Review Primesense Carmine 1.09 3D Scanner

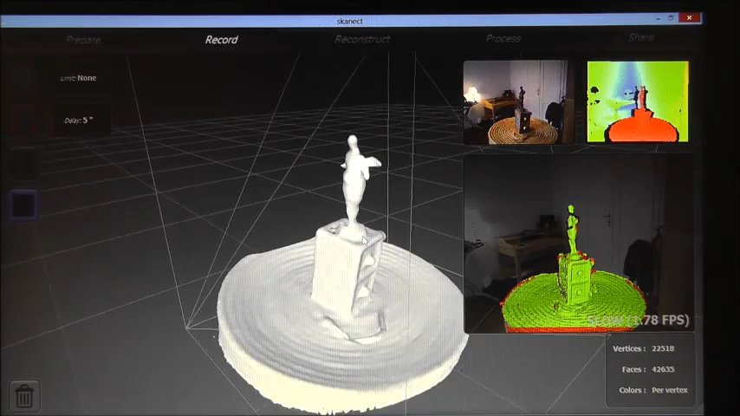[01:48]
This is the output from the scanning process of the ASUS Action Pro Live scanner. Now we try to get the 3D model and let's connect reconstruct the whole model.
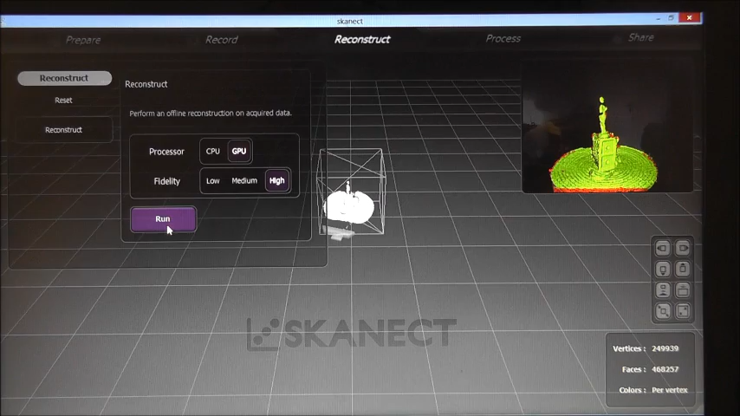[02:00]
This is the 3D model we got from the ASUS Action Pro Live scanner.
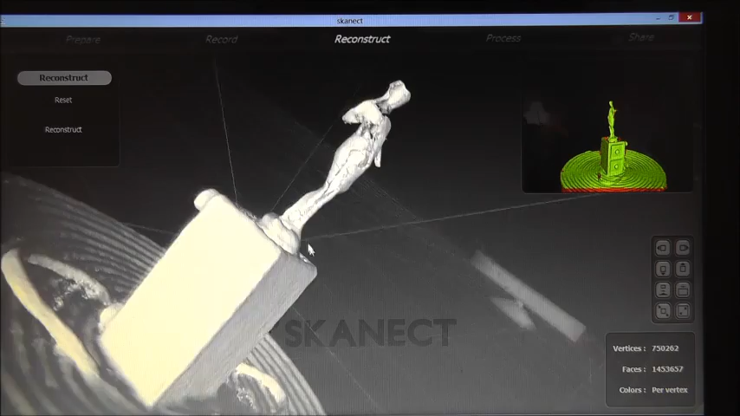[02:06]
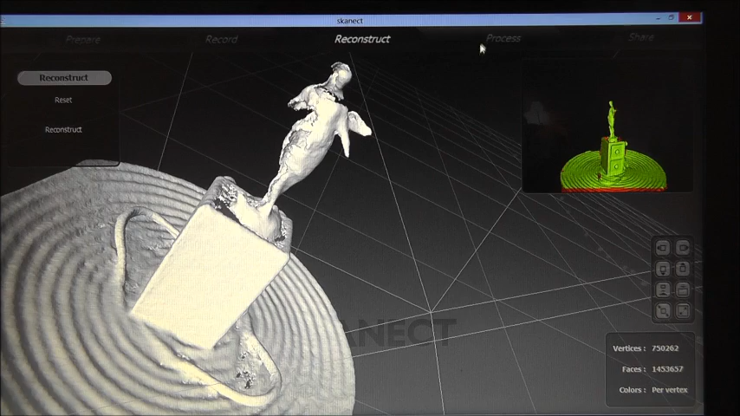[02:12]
Let's finish the process in calculating the Motortight 3D model.
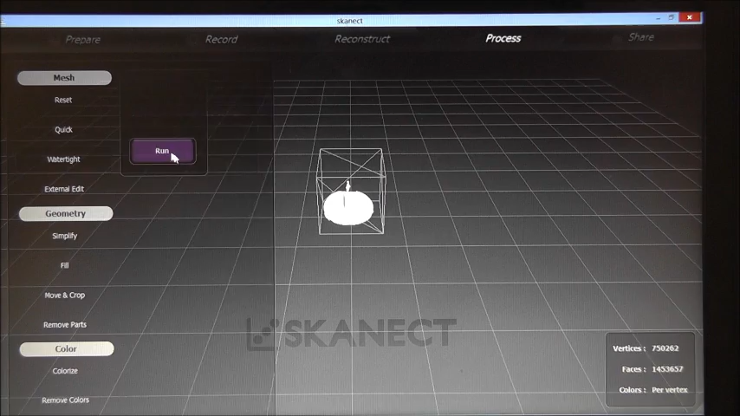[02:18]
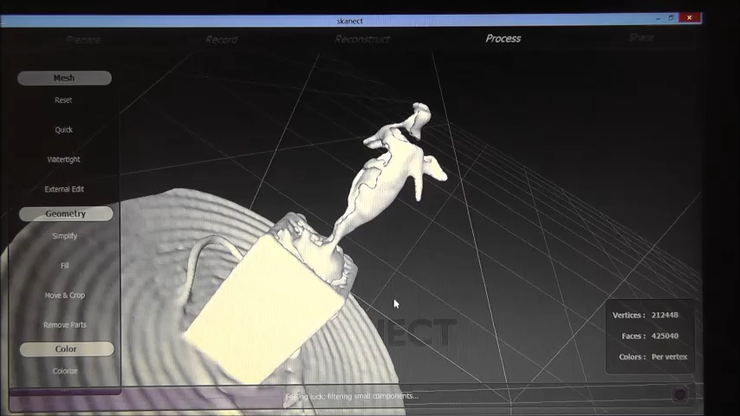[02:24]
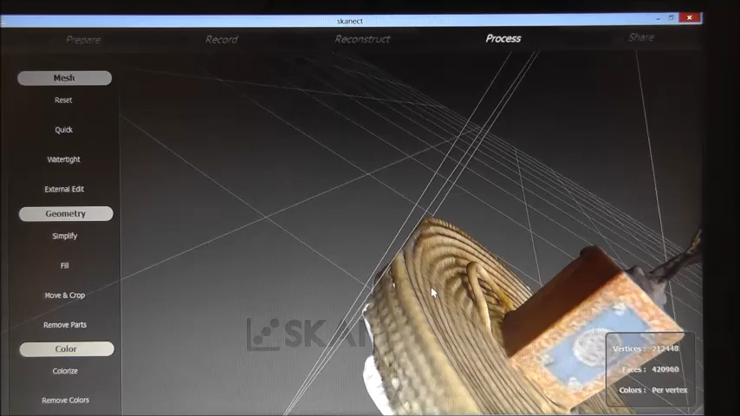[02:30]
Now I'll do the same scan with the PrimeSense short range sensor. This is the scanner output from the PrimeSense sensor.
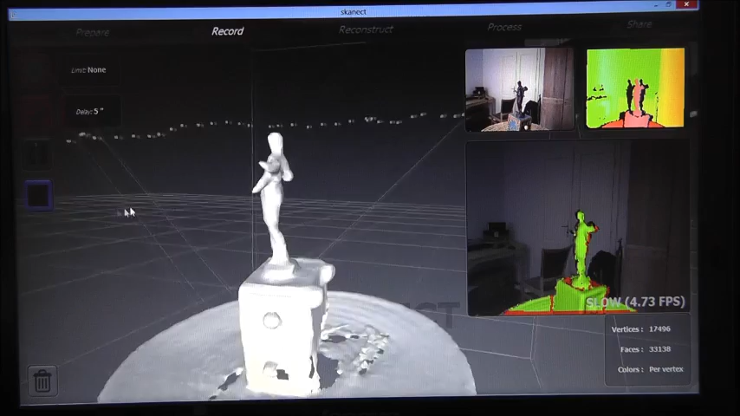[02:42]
Okay and now once again we reconstruct the model in high detail.
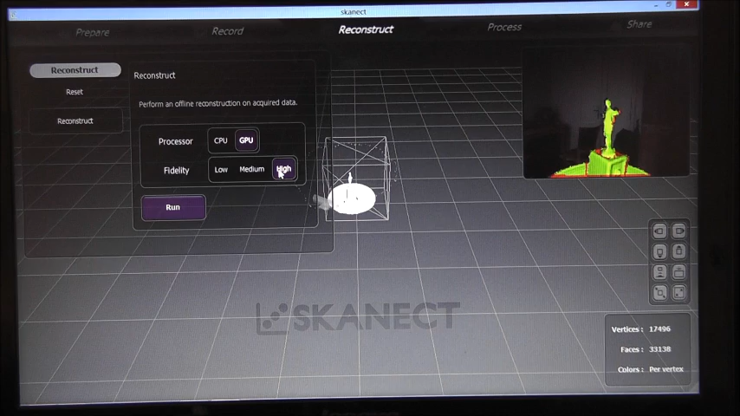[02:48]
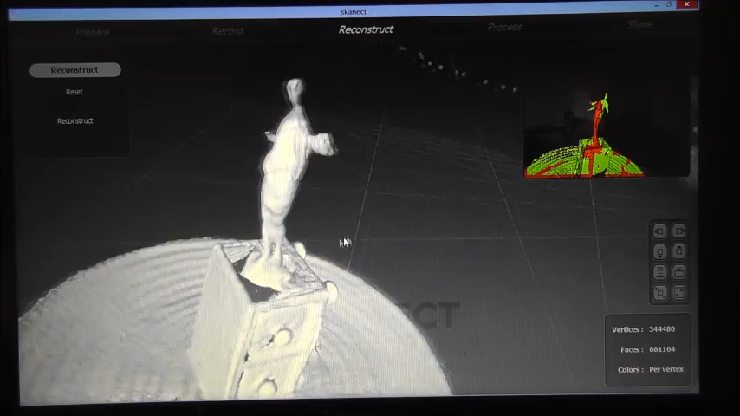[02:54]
And then we reconstruct the watertight 3D model.